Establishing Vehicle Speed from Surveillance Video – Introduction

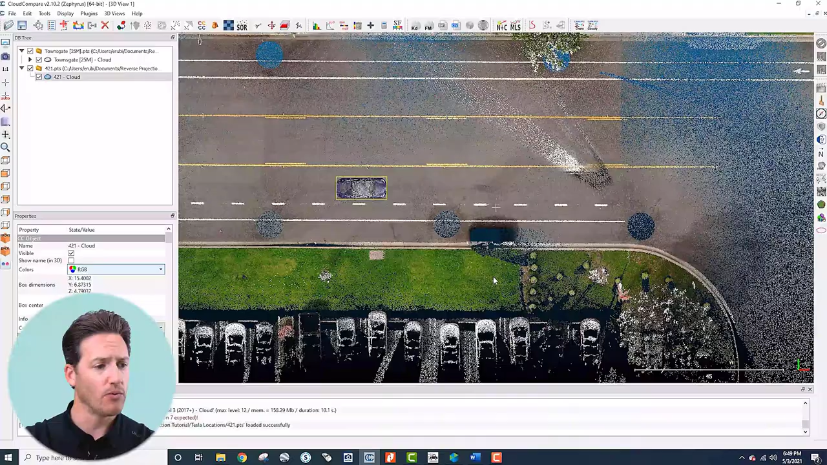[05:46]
go into point into cloud compare and we bring in the site point cloud which you can see here of course and then we also bring in an exemplar point cloud of the vehicle of interest so in this situation the camera was here in this portion of the parking
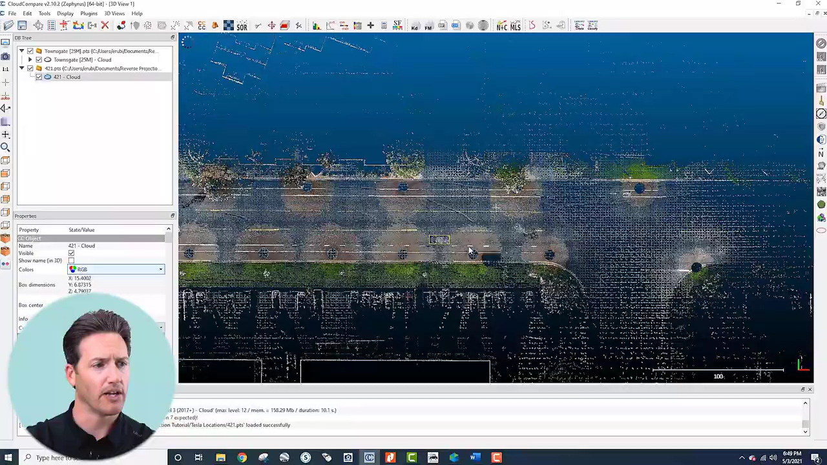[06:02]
lot and what we do at this point is just grab the exemplar point cloud and
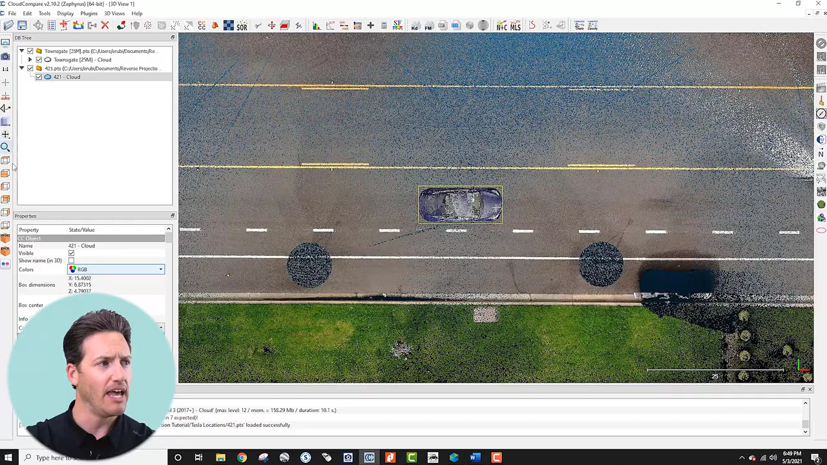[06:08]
we take a first crack as far as where we think it probably was in that frame
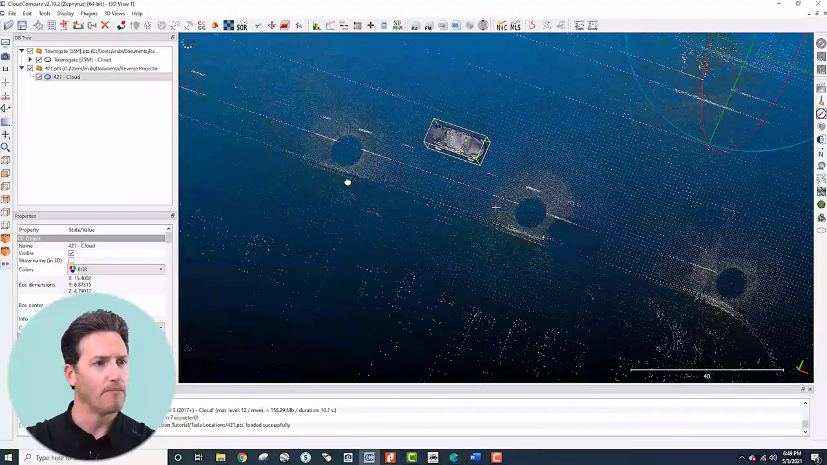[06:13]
you want to make sure that it's aligned on the roadway here I'm just setting my rotation point
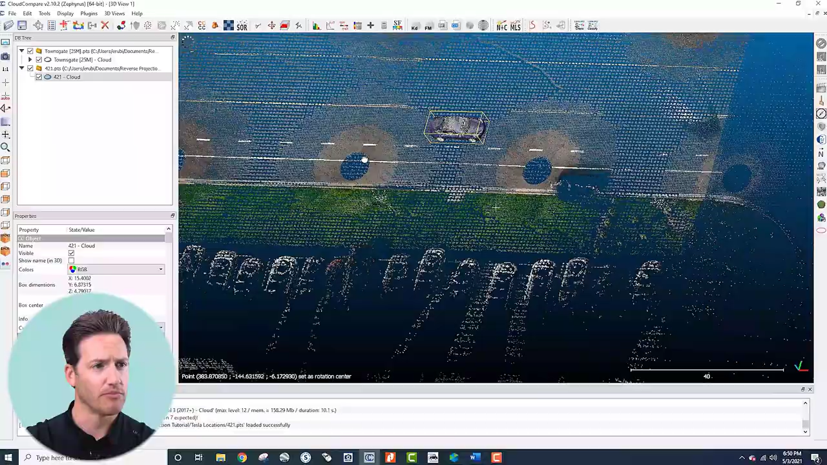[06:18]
to make this a little bit easier you want to make sure that it's on the roadway in the lane
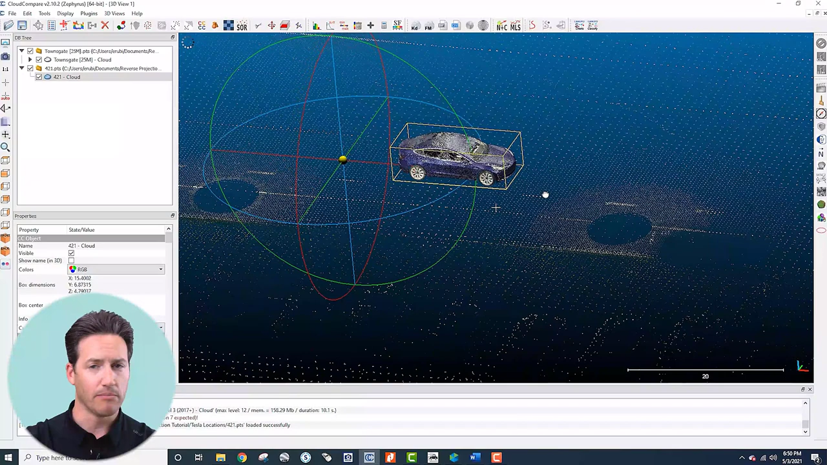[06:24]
position that you think is appropriate and then you could just grab this and move it around to wherever you think that is and then export it from here we're using a really highly subsampled point cloud for this
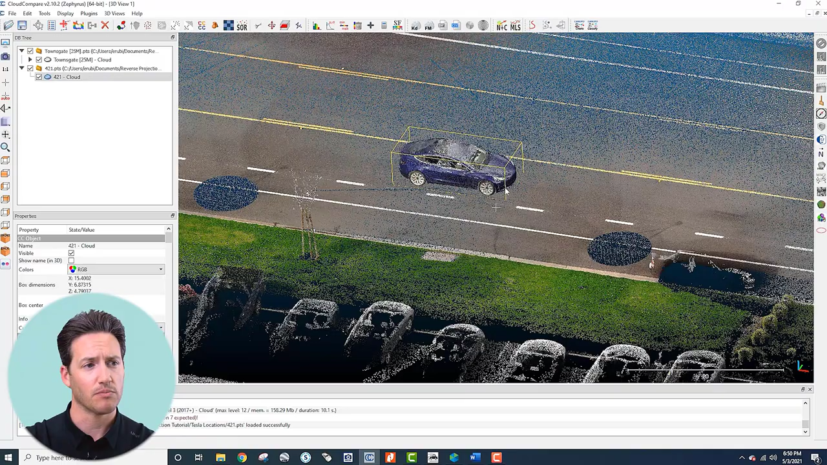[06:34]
portion of the analysis just to expedite the iterations and make it really easy
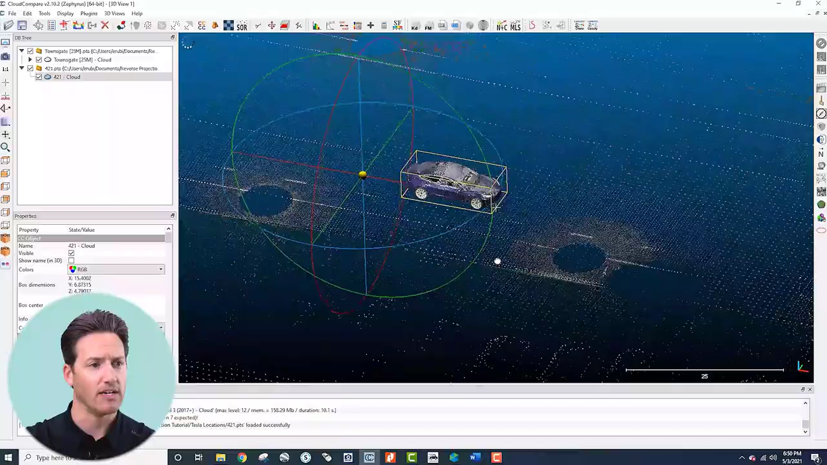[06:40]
to to move in between programs because this can be a little bit of a tedious process
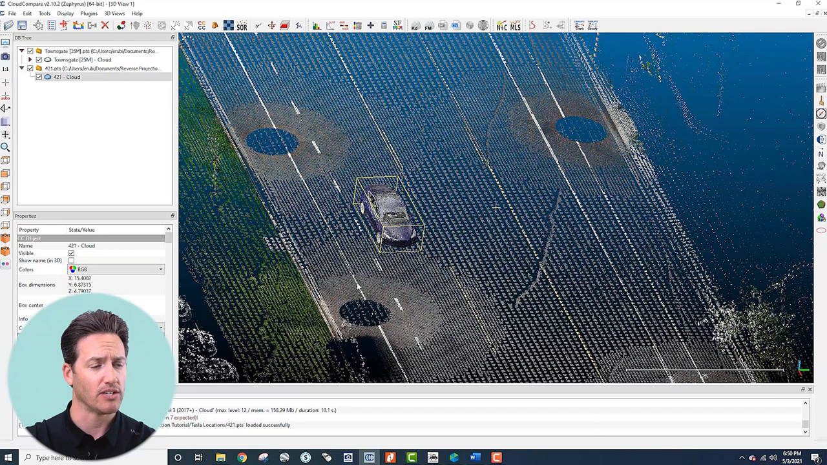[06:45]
so once you have a good understanding of where that point cloud should be you've taken your first